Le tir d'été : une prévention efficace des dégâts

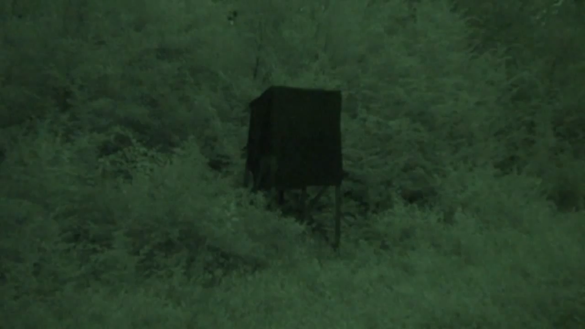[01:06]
suivi d'un arrêté préfectoral nominatif.
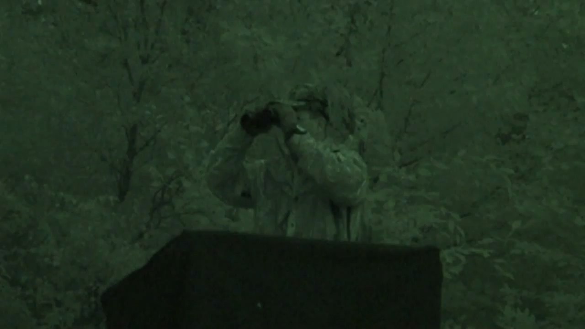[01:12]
Donc là, nous sommes sur le territoire de la commune de Hautefeuille,
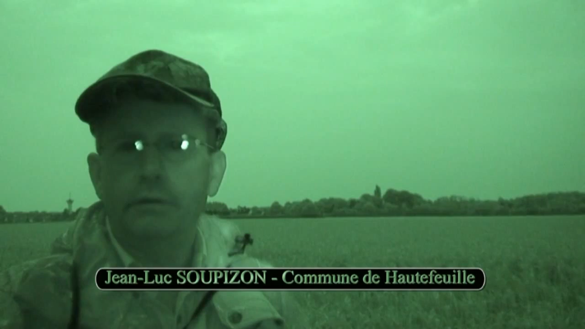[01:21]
territoire où les dégâts sangliers ont été relativement importants ces dernières années,
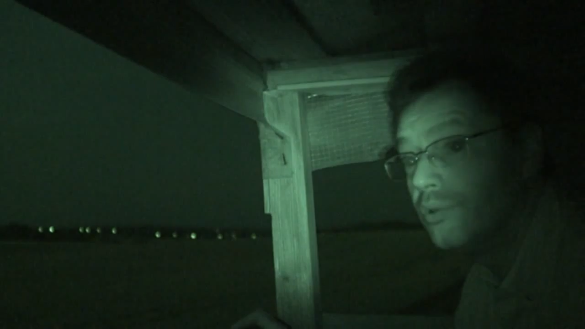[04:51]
ça fait quand même deux soirs de suite que l'on ne voit plus aucun sanglier sortir dans le blé. Donc pour ce soir, je crois que ça va être terminé.